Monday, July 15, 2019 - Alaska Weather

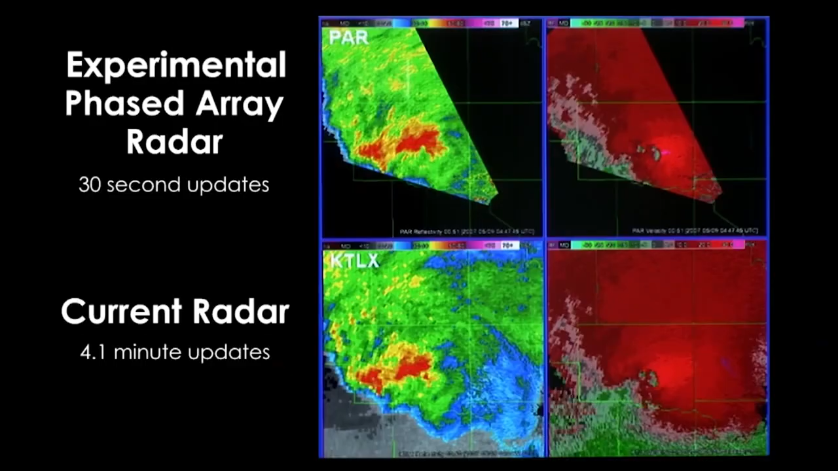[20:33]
Face-to-ray radar will produce four to six times more information than what we have now, which brings us to the question researchers are hoping to answer.